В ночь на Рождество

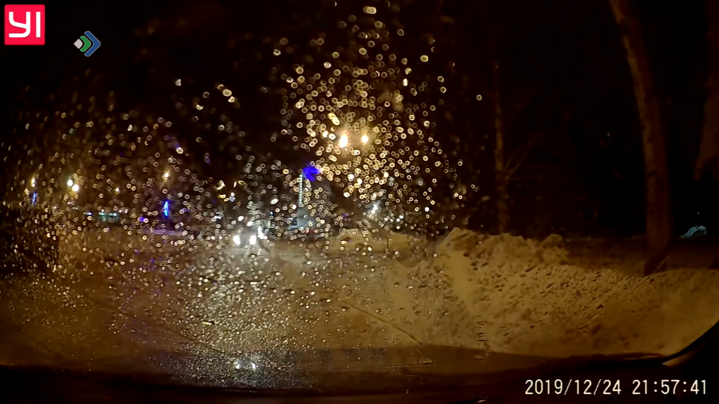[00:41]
Началась погоня. Уже на следующем повороте силовики настигли нарушителя. Поворачивая направо, водитель потерял управление, съехал с дороги в сугроб.
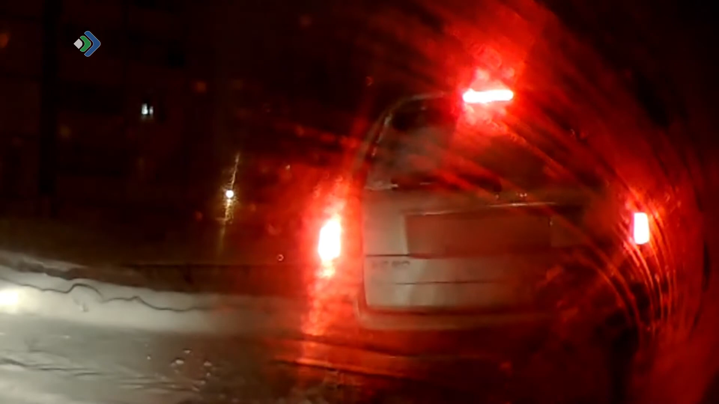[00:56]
Задержанного припроводили в патрульный автомобиль. Мужчина вел себя крайне странно.